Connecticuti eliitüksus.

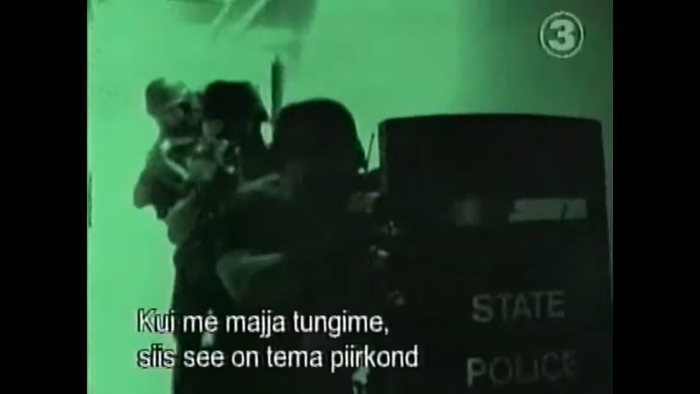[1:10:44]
If a shot goes off behind him, he won't move. He's trained on this area because there could be another adversary over there.
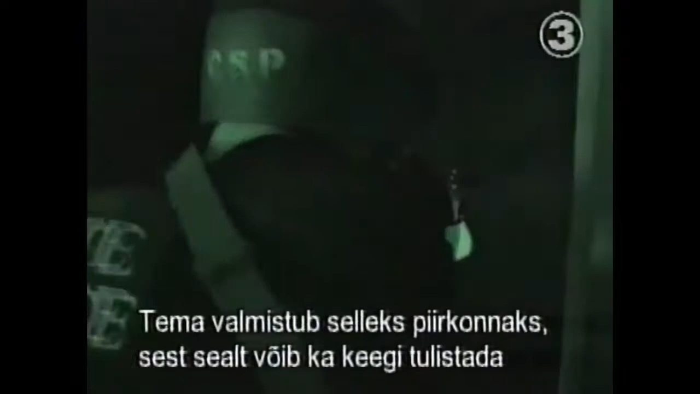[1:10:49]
Well, you don't want to turn this way. You leave your area, and now somebody pops out of a closet and kills the whole team.
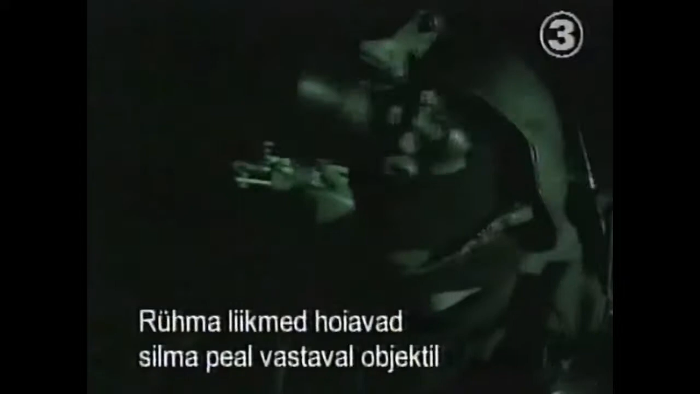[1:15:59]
Team members will be equipped with these to monitor a residence or a particular target that we have.